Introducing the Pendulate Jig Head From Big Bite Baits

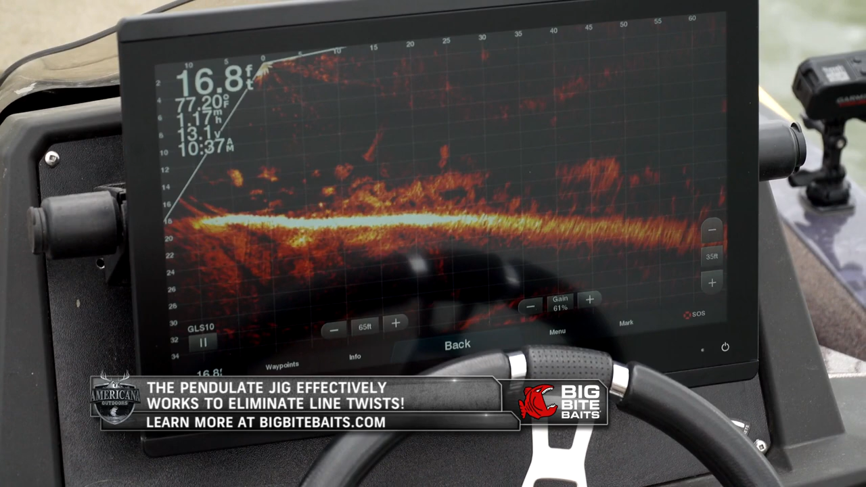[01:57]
On screen: depth 16.8 ft
in those forward looking sonar type applications.
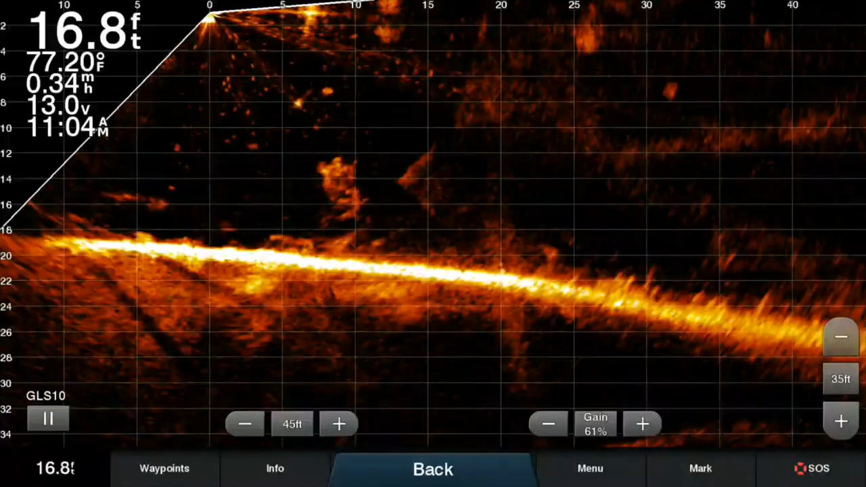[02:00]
On screen: depth 16.8 ft
I use Garmin LiveScope a ton whether I'm fishing over brush piles for bass, crappie, pan fish, whatever it may be or I'm casting to fish out in front of me with a finesse type bait.
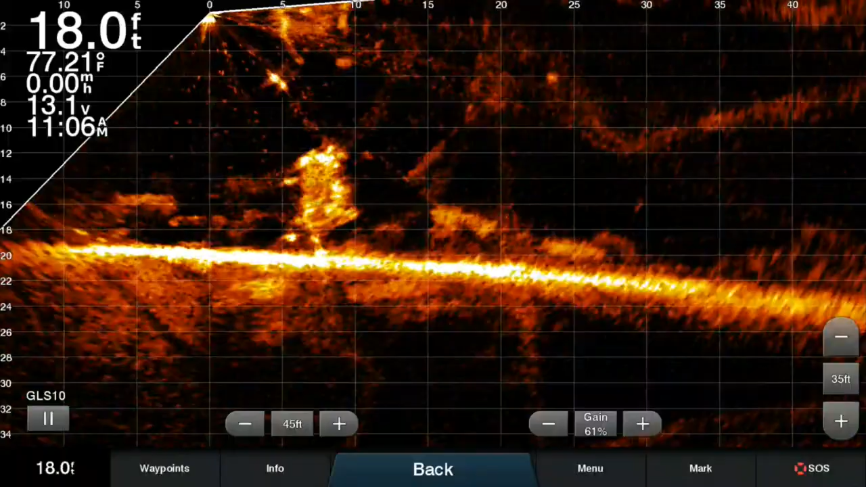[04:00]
On screen: depth 18.0 ft, water 77.21°F
Crappie. That's so fun you know the whole forward look in the Panoptix Livescope by Garmin has just changed the way that I like to fish for panfish, largemouth, any kind of fish basically.